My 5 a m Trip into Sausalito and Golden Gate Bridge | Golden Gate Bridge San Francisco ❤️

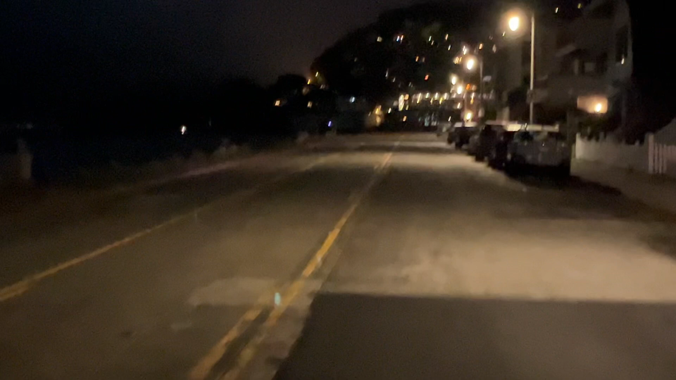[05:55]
all right so the hill's up ahead about a half a mile so I'll be back all right I made it